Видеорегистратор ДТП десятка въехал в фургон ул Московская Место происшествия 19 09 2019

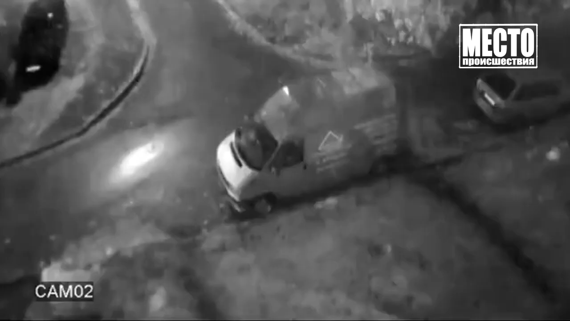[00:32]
На улице Московской у дома 155 водитель легковушки врезался в припаркованный «Фольксваген». После удара у седана отпал бампер. Из салона с пассажирского сидения вышла девушка, а с водительского – молодой человек.
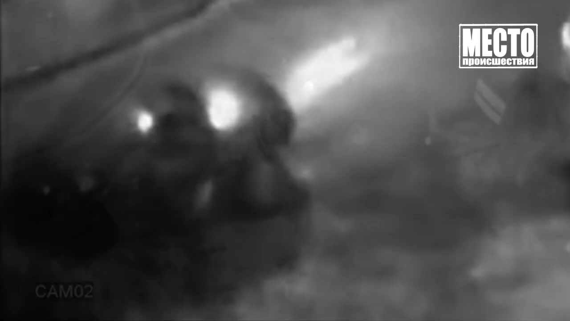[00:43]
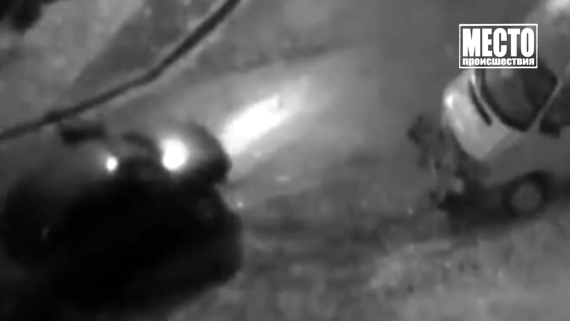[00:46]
Возможно, они были пьяны. Далее парочка решила скрыться с места аварии. Водитель проверил, как работают фары. Потом он завел машину, и они уехали. За бампером вернулись позднее уже пешком.
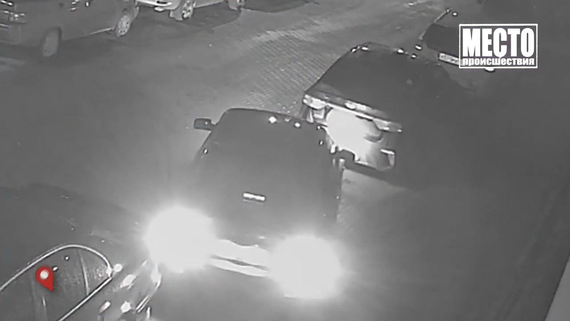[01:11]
На луговом переулке на парковке водитель «Приоры» не рассчитал маневр и въехал в иномарку. У автомобиля сработала сигнализация, из «Приоры» вышла целая компания молодых людей.
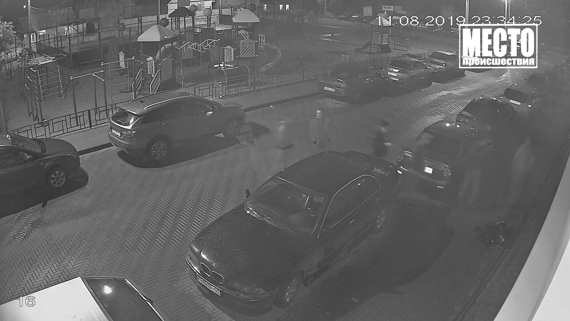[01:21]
Они осмотрели повреждения, постояли и разошлись по домам. На московском тракте гонщик на «Калине» не успел закончить маневры и остался на встречной полосе.